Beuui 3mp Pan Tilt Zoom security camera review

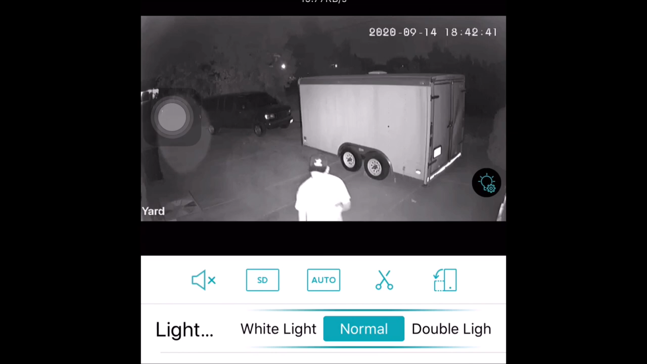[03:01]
Night vision is black and white with the use of infrared LED lights. It also has 4 white LED lights which gets triggered when motion is detected to provide colored night vision and acts as a security light at the same time when you have the double light vigilance turned on.
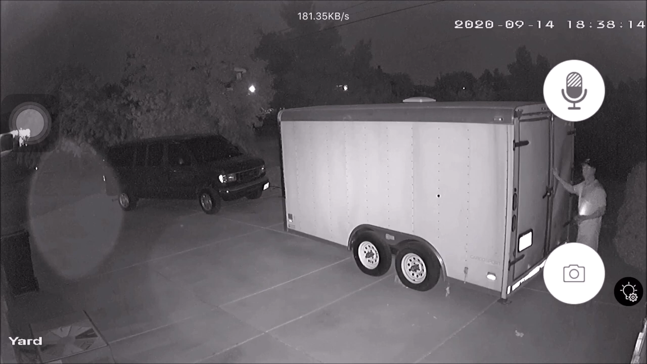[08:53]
I especially like the setting where you can have just the infrared LED lights to stay on at night so you can watch what's going on without scaring off any of the intruders.